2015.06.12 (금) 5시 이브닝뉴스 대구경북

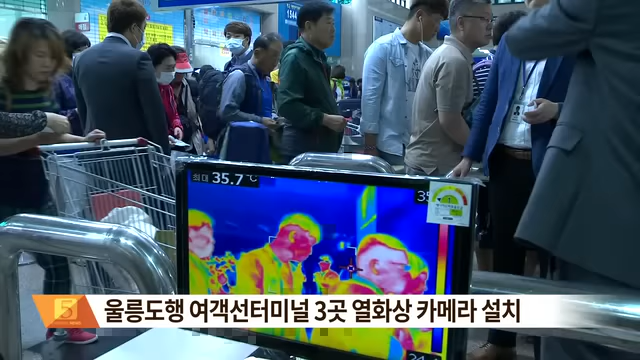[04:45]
On screen: max 35.7°C
지난 주말 메르스 자가격리자가 다녀가 불안감이 커진 울릉군에서는 포항과 무코 등 육지여객선 터미널 3곳에 열화상 카메라를 설치했습니다.
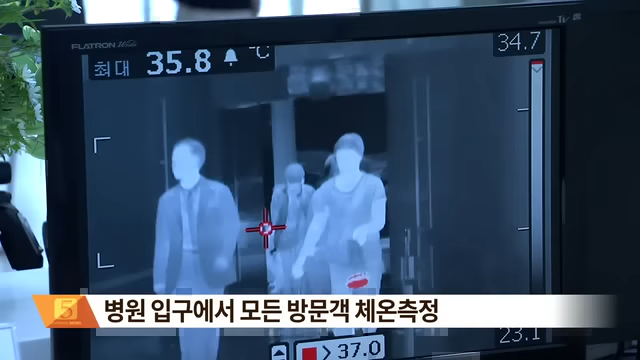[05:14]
On screen: max 35.8°C
최근 메르스 괴담으로 환자가 급감하는 등 어려움을 겪어온 한 종합병원은 출입구에 열감지 카메라를 설치하고 바깥에는 간이 진료소까지 마련했습니다.